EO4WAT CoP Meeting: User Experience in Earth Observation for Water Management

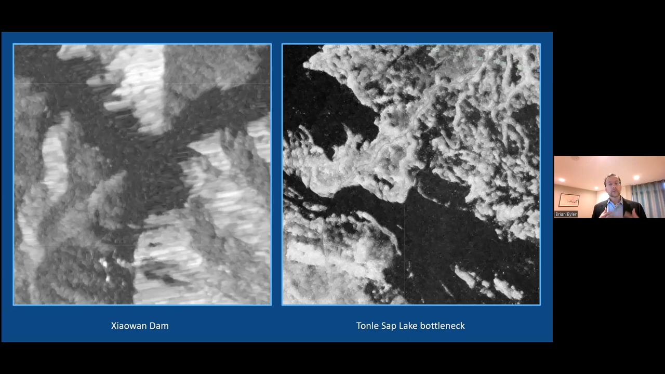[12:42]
where this is the largest lake in Southeast Asia. We're looking at the part of the lake where the lake turns into a river and begins to flow downstream to Phnom Penh. What we do with our imagery is we look for mean values along the course of the reservoirs or the river's shoreline.